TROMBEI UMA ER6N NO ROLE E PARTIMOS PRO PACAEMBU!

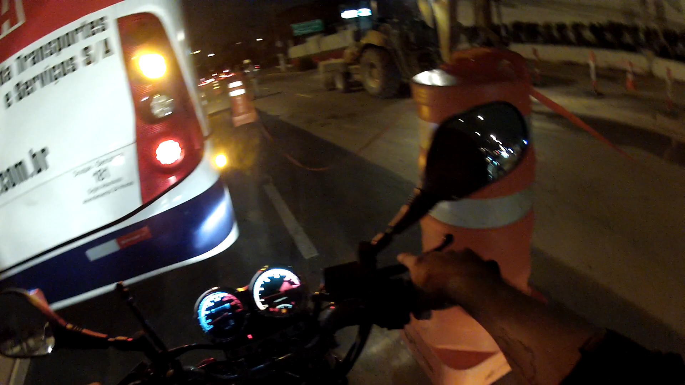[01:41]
Aí, velhos. Ó, o cara fazendo uma quarta faixa aqui, ó. YBR.
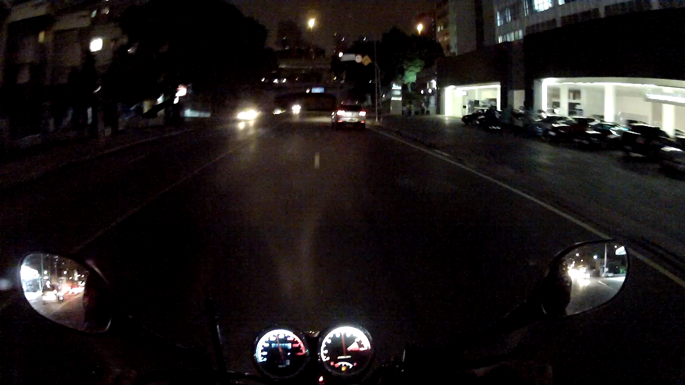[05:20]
Ainda mais uma moto que eu sempre troco de 1.000 e 1.000, mano. Eu troco até menos. Ai. Olha o CB500 aqui, rapaziada. Ou é ZX3. Não, é esse.
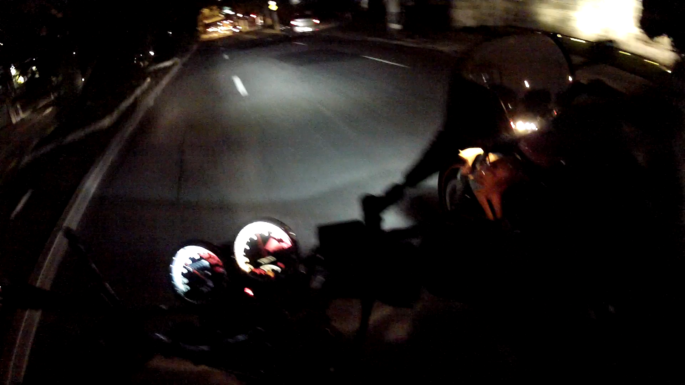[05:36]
Ah, o Brunão aí. Vamos acompanhar ele, rapaziada. Trombando o Brunão.